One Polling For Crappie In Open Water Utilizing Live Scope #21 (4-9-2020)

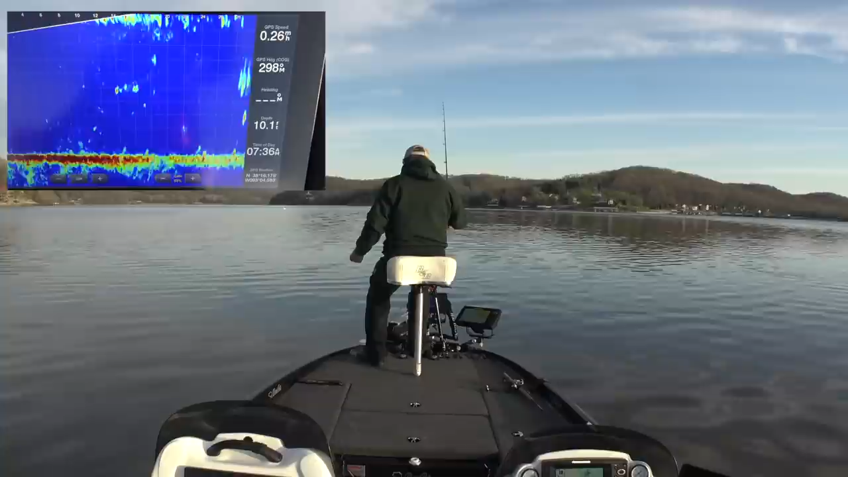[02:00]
Just kind of scanning around looking with my live scope, and then if I find something that looks like it'd be catchable, of a decent size, then I'll try to put a jig on it. Now you see this fish right here? I'm gonna see if I can ease up and lower my jig. Okay, there goes my jig down. Oh, there's another fish below it.
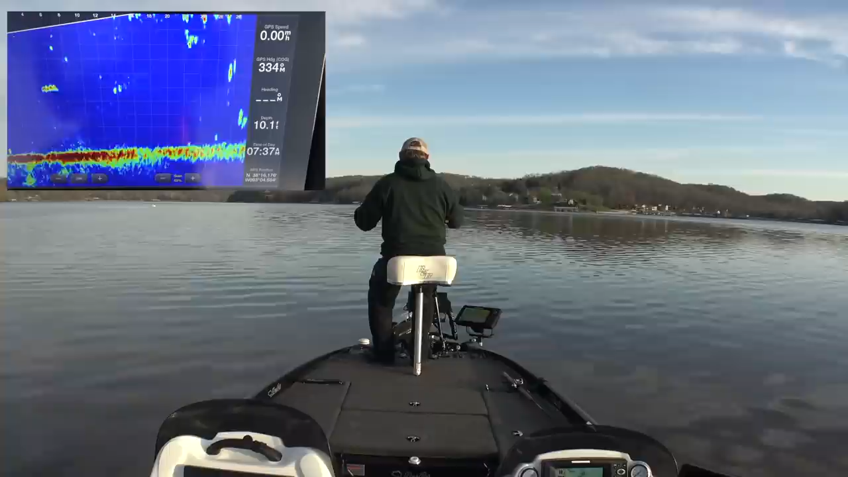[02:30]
Oh, and he got it. That little one came up from underneath the one I was targeting and hit it.
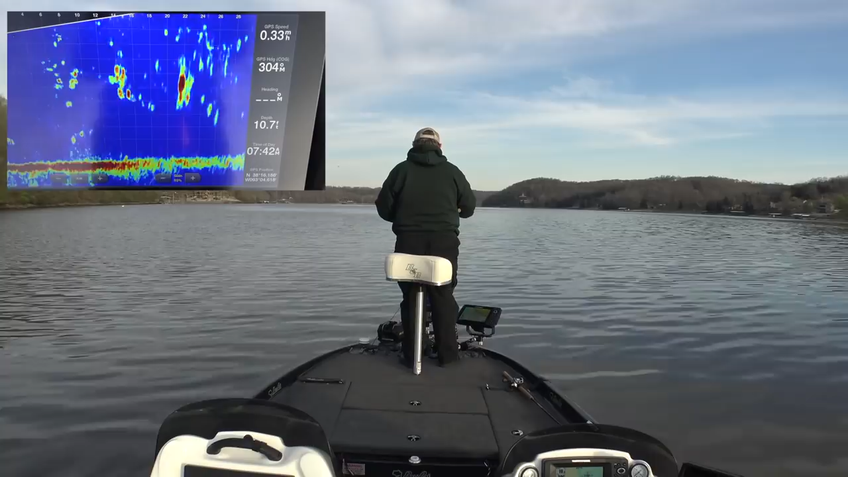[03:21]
Those are small fish. Bigger fish down there toward the bottom. Let's see if and get it to bite. Got it.
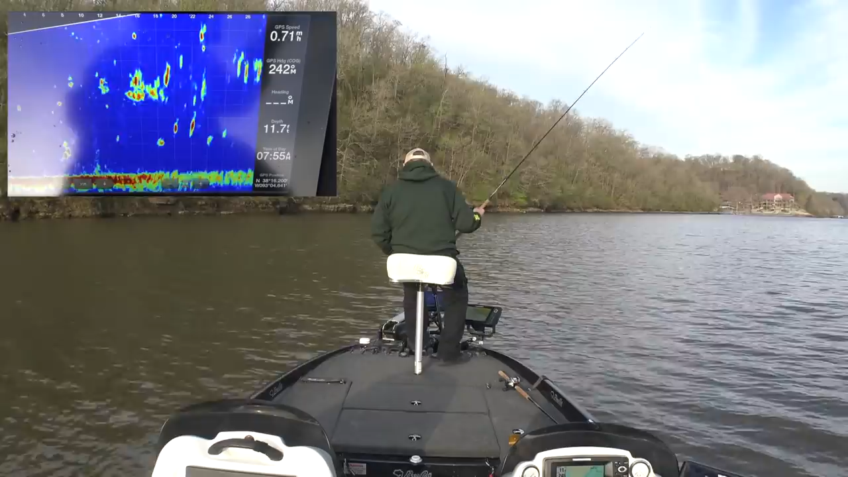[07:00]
A lot of fish out here, just not the ones I want. Let's drop down, see if we can catch this fish right down here. Here's my jig. Oh, fish disappeared on me. Where'd he go? He moved over here a little bit. Let's see if we can drop down. There you go.
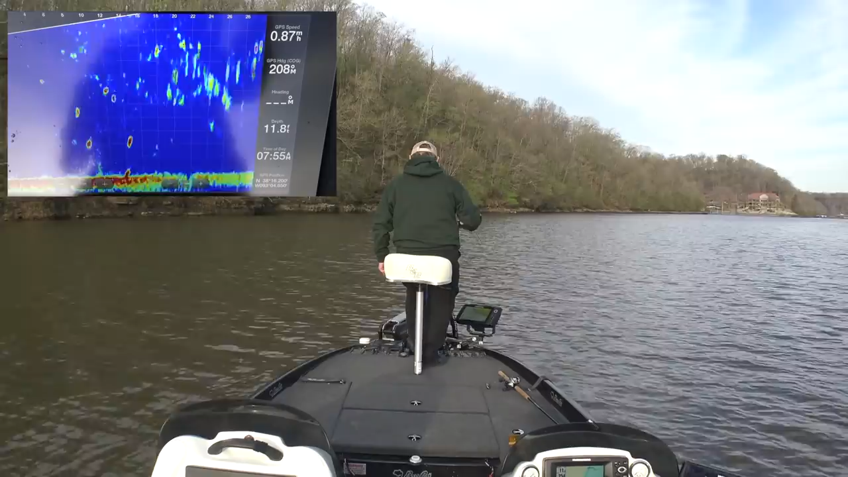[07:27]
He's gone. All right, there's my little higher. Right there, see my jig come up and the fish right under it? Come on.
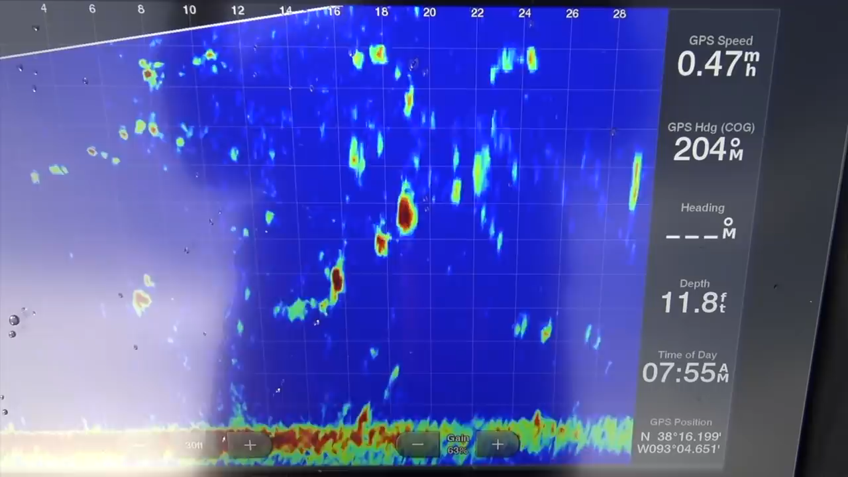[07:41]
On screen: depth 11.8 ft
That looks like a little better fish. We'll see. Oh yeah.
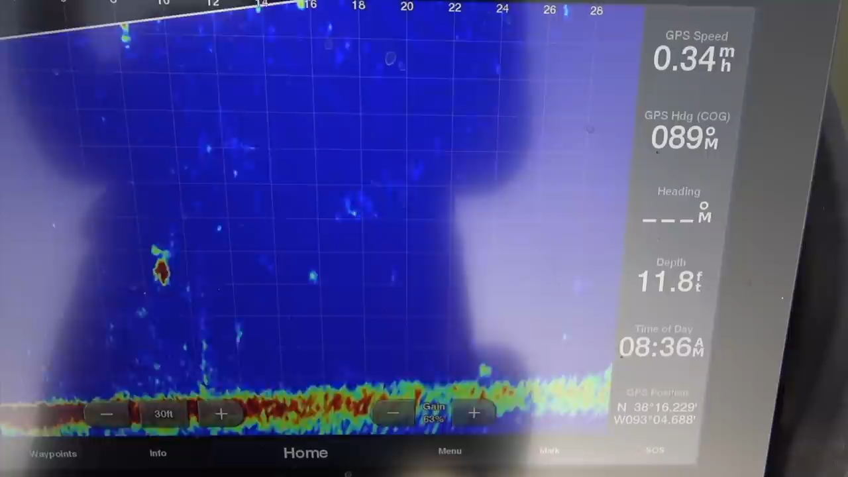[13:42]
On screen: depth 11.8 ft, speed 0.34 mph
Come on. There you go. Come on. Come on. Come on. Come on. He turned and looked at it. Come on.
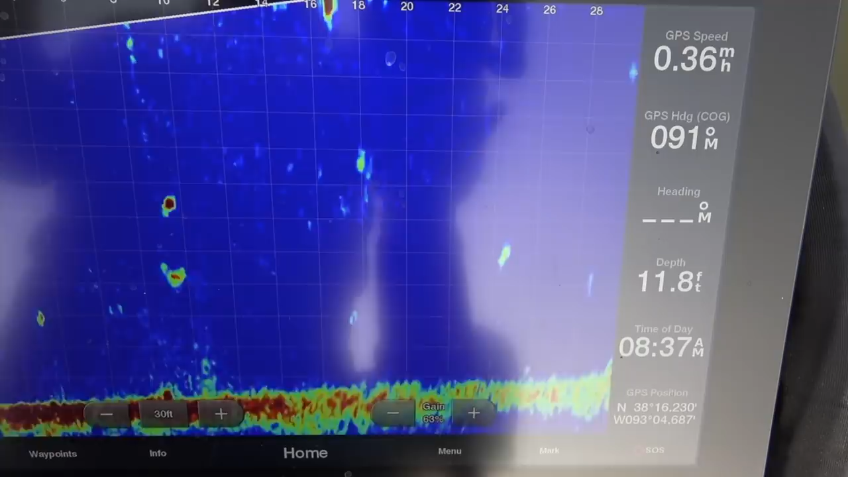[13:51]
On screen: depth 11.8 ft
You're right. Oh! Man, they are not taking it. What is going on here? I may have to put a nibble on. I think it's still him. I don't know. Nibble might make them suck it in a little better. Ooh, there's a good fish right out in front of us out there about 20 feet.
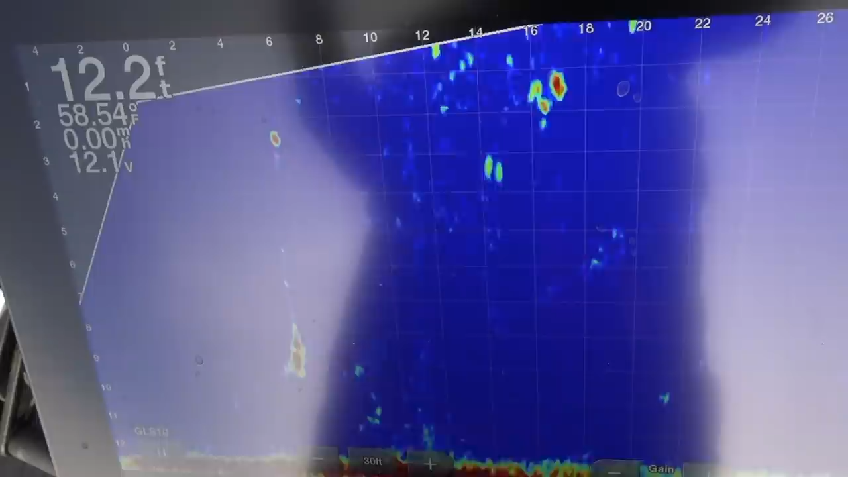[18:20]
On screen: depth 12.2 ft, water 58.54°F
See if he'll bite my little hair jig. Come on. Got him. Yeah, he ate my hair jig. He looked bigger than that on the screen.